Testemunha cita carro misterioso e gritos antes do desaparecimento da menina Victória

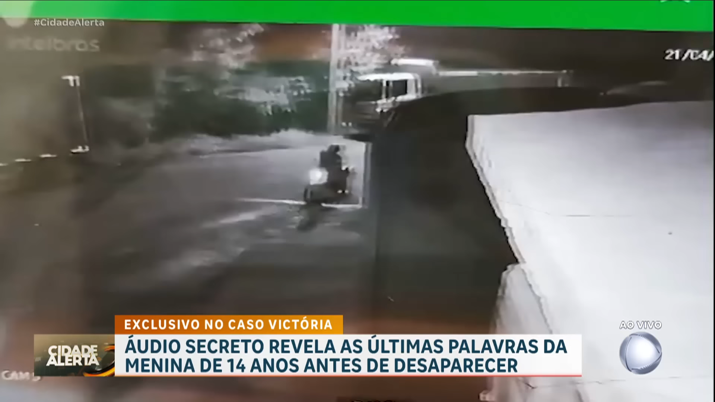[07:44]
Eles conversam durante todo esse tempo, né, um tempo muito grande, para se fazer apenas um convite para uma carona. Depois ela atravessa para o outro lado da rua, onde ela sai do alcance da câmera.